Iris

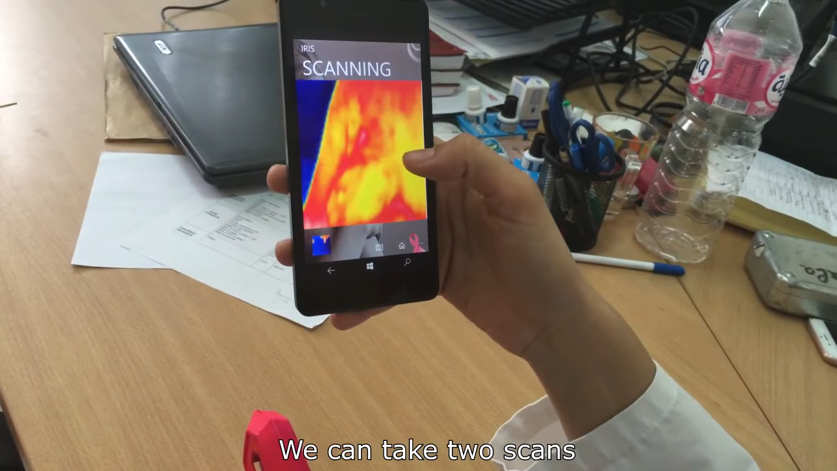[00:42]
Alors on prend deux photos, la première,
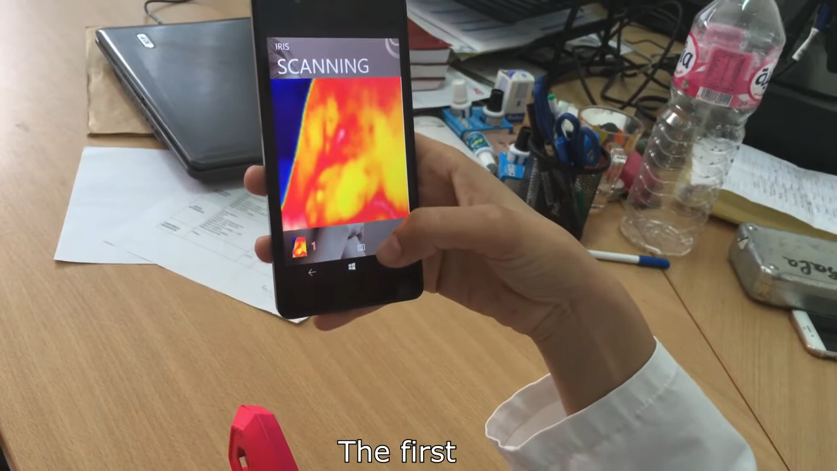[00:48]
la deuxième,
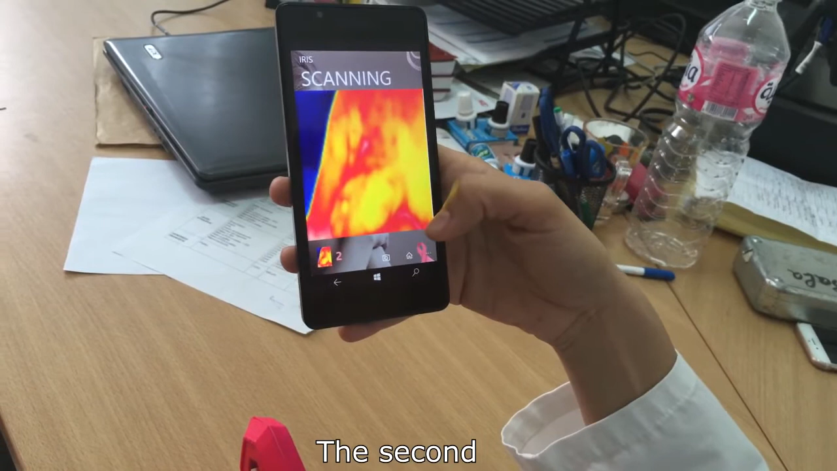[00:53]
tout en sachant que la caméra est bien fixée en face du sein malade.
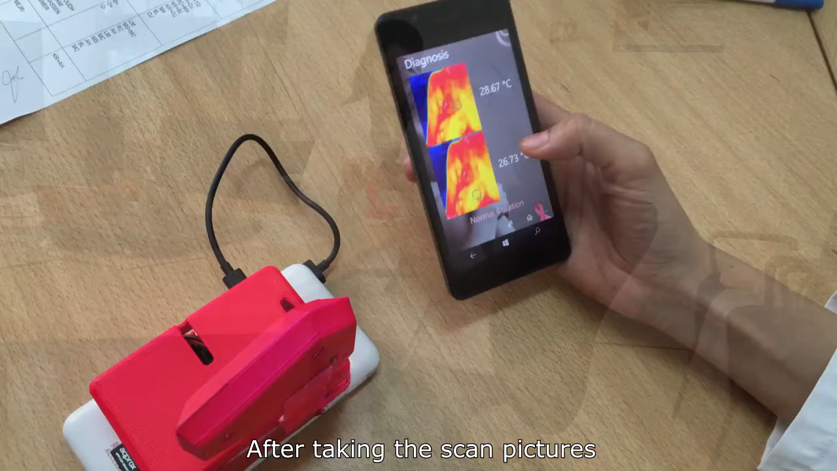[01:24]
Donc après avoir pris les photos, on pointe le crosshair sur le parenchyma maire normal,
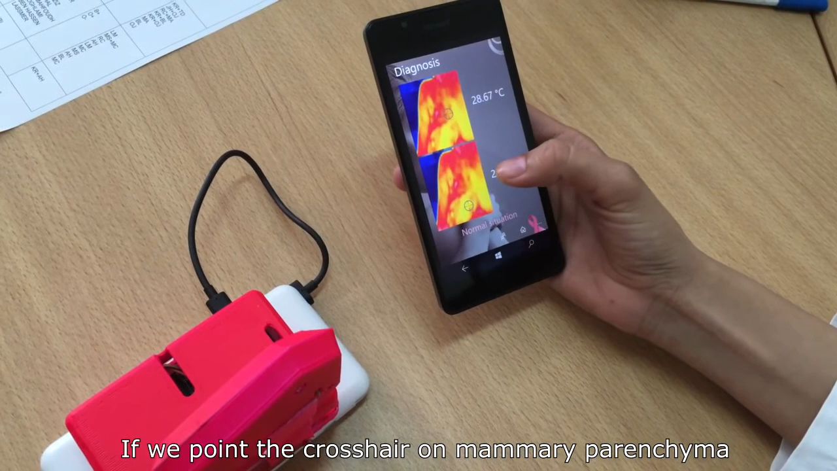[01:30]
indemne de toutes lésions supposées être suspectes ou malignes.
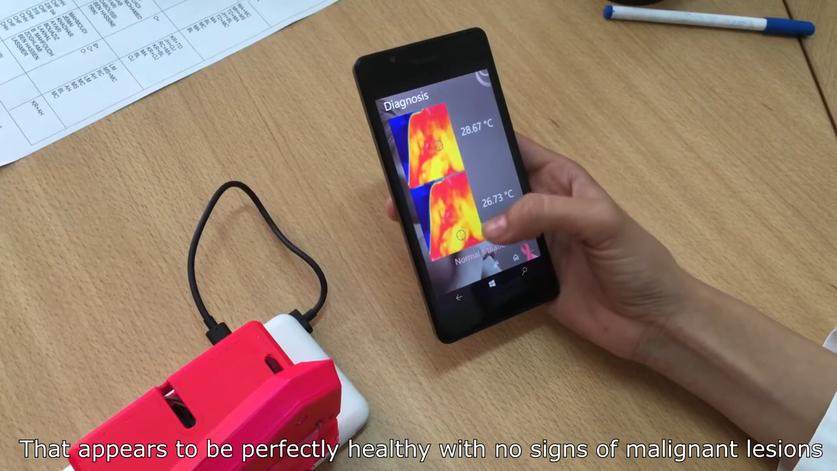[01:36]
Et IRIS nous signale qu'on est en normal situation.
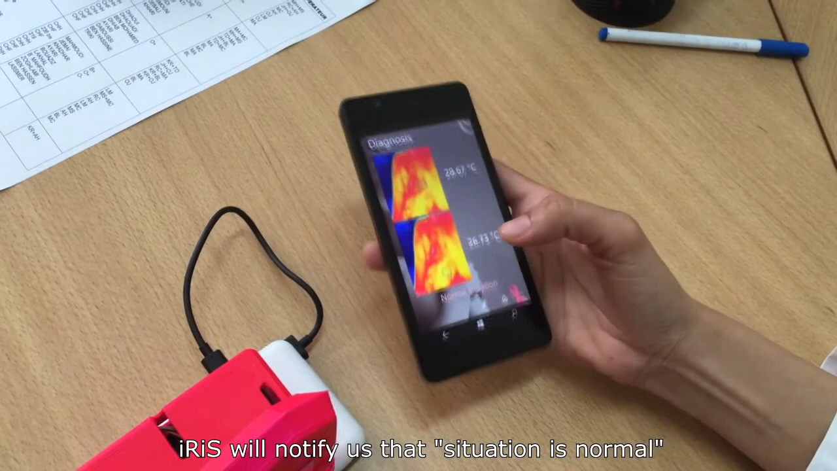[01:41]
En fait, la deuxième étape, c'est de chercher la lésion maligne justement. Et dès que le crosshair pointe sur cette lésion, IRIS nous affiche possible anomalies detected.
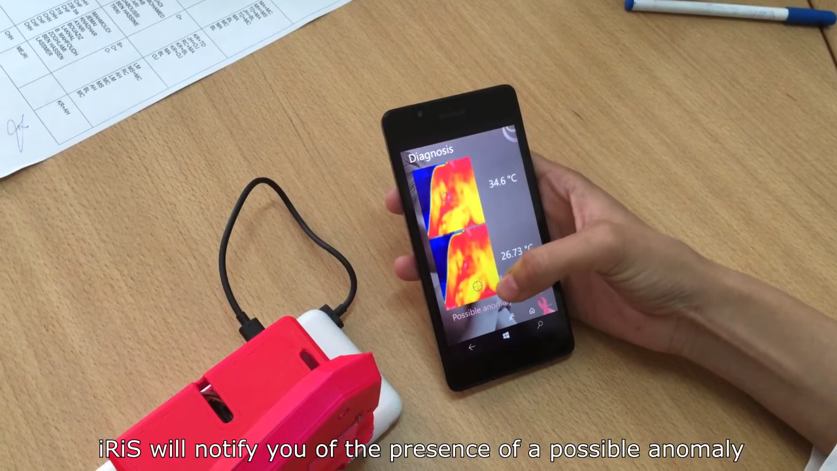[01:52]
Après, l'application, elle est basée sur la différence de température entre le parenchyma maire normal et
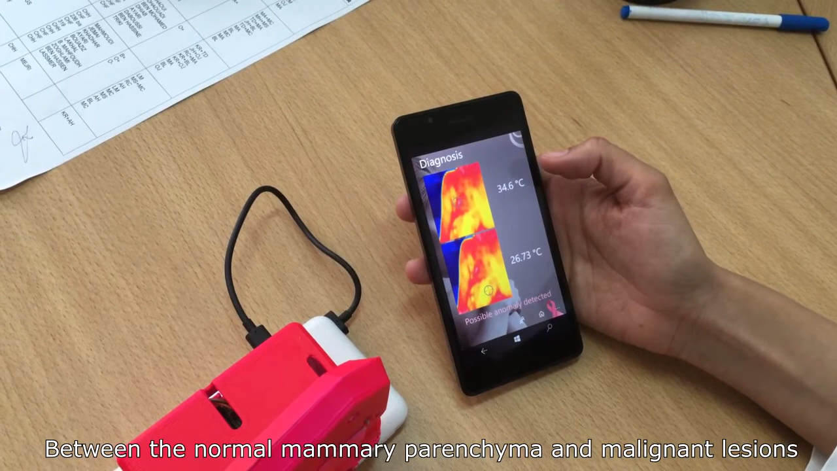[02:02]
les lésions malignes qui siègent au sein de ce même parenchyme.
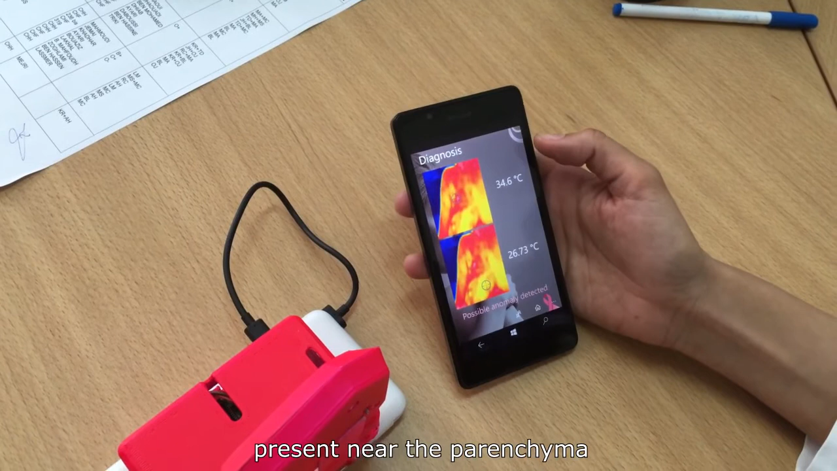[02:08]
Et on note une différence de température en faveur bien sûr. Merci d'avoir regardé cette vidéo !